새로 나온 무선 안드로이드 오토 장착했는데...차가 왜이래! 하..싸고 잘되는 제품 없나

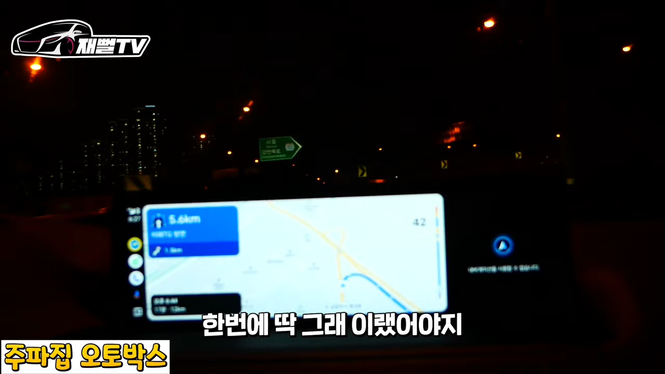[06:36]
딱 그래 이랬어야지 이제 터널 진입을 한번 해 보도록 하겠습니다 멈출지 아닐지 이거 아주 궁금한데 속도 그대로 가네 아까 지금 멍텅구리가 아니죠 얘는 진짜 그 차량이 GPS 그대로 읽다 보니까 이